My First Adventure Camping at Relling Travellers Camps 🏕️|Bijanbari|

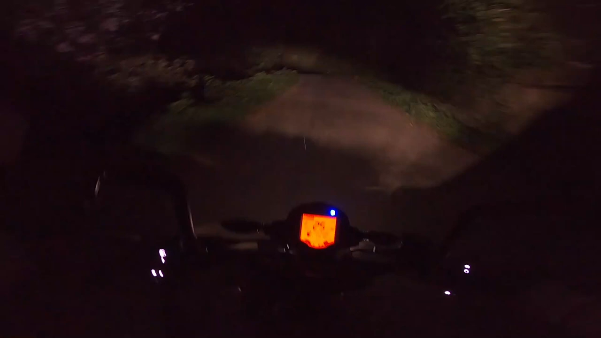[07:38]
गाइस अभी एकदम रात हो चुका है एंड ज़्यादा अच्छे से नहीं दिख रहा,
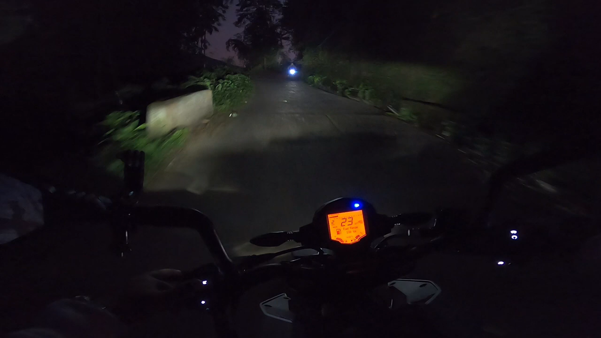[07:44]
तो दिस इज द रेलिंग बाजार जो कि अभी बंद हो चुका है।
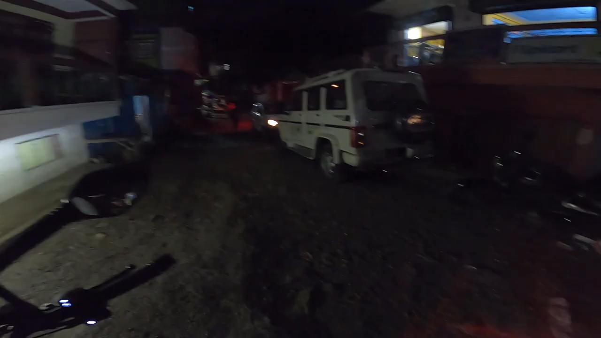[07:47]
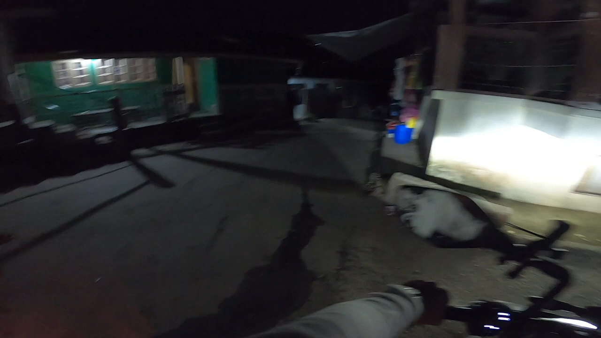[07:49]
दिस इज सेंट्रल बाजार टाइप का है, तो इधर से हमको अंदर की तरफ लेना पड़ेगा एंड यह रात है तो अच्छे से दिखाई नहीं देगा
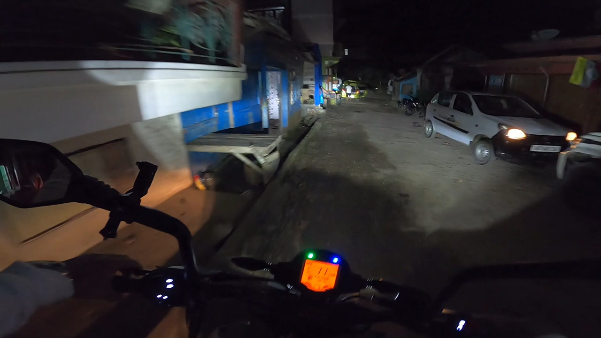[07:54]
एंड सीधे जाने के बाद
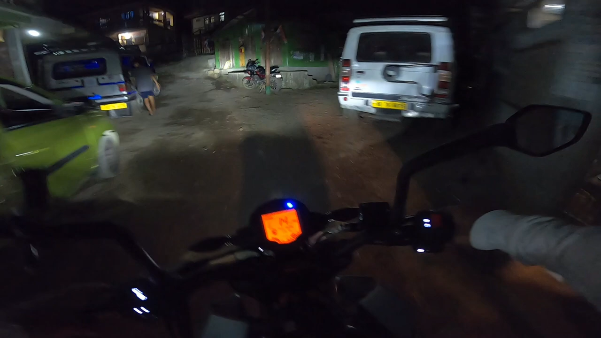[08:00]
फिर राइट की तरफ टर्न एंड इधर से जो ऑफ रोड टाइप है ऑफ रोड टाइप शुरू होगा। तो गाइस अभी अभी ना इधर एक लिपट देखा मुझे।